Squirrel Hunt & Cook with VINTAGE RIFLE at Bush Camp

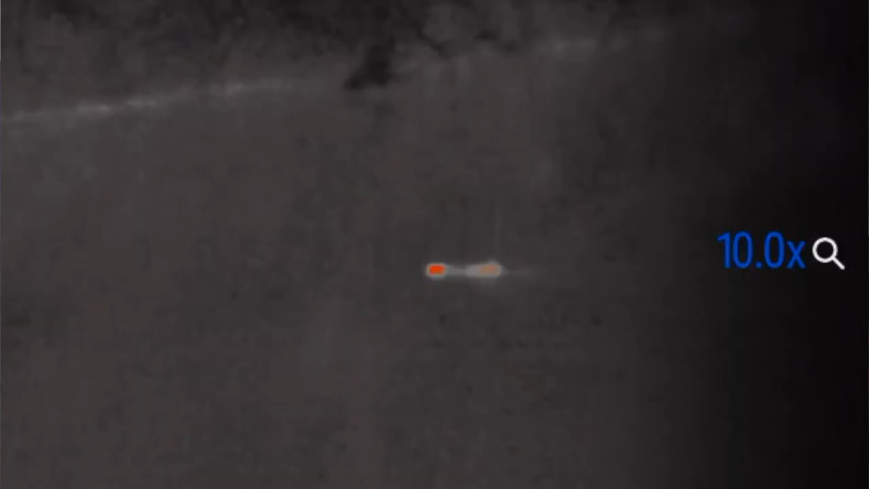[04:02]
possums, those little ringtail cat things.
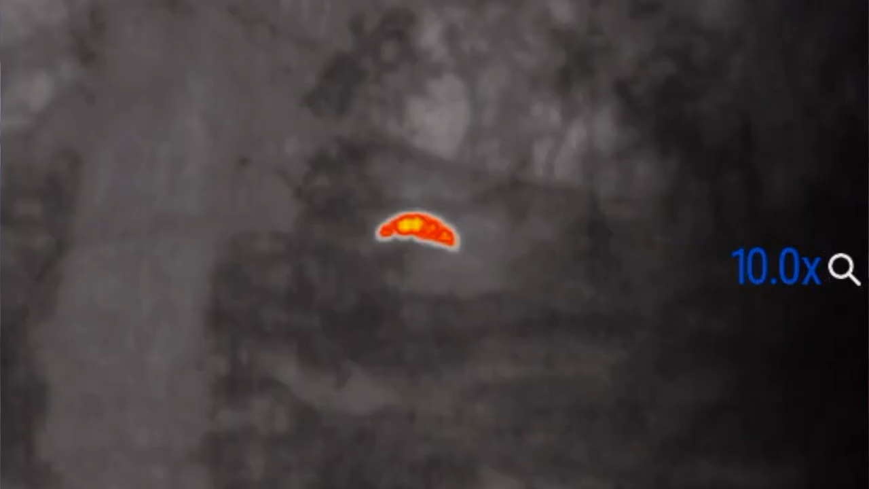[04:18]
And then we had the hogs, and then we have foxes and coyotes.
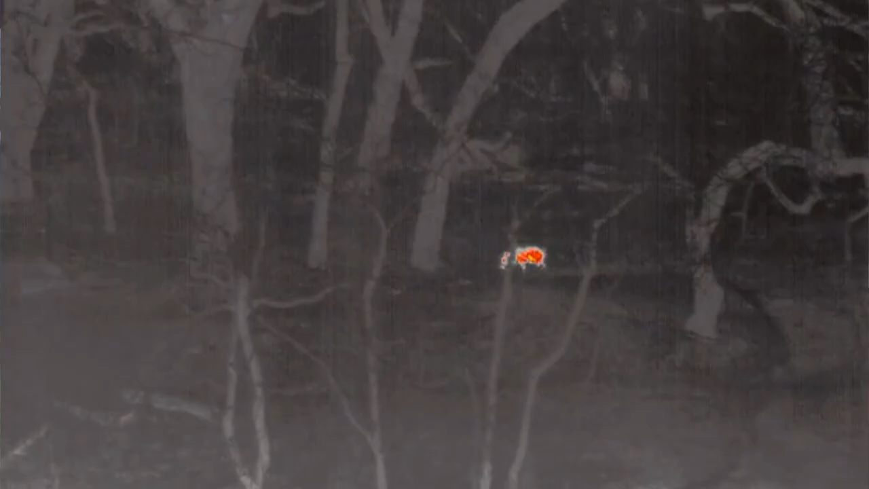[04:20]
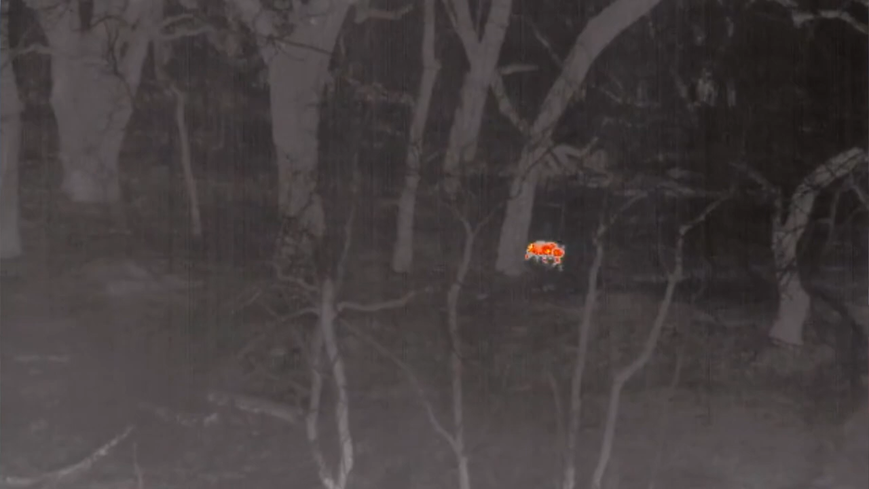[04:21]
And the hogs were just too much, y'all.
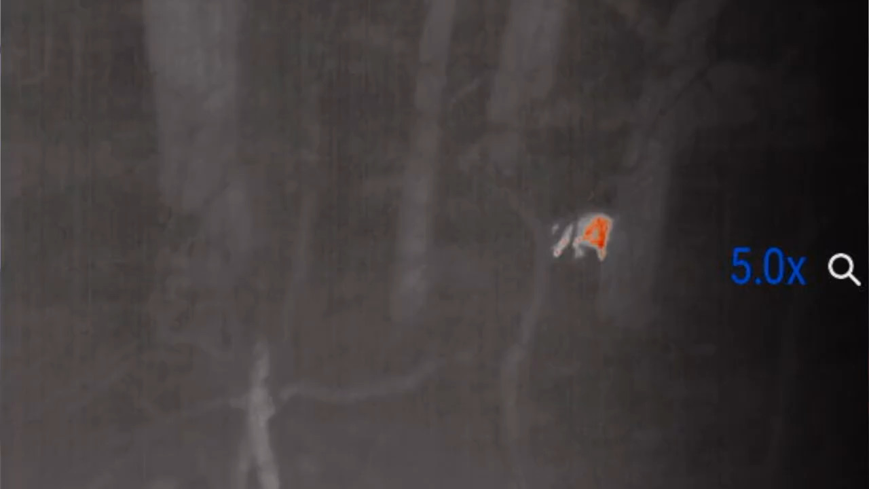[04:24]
The hogs were just insane. I had to take another one out that was just blatantly chewing right in front of me while I was eating my dinner.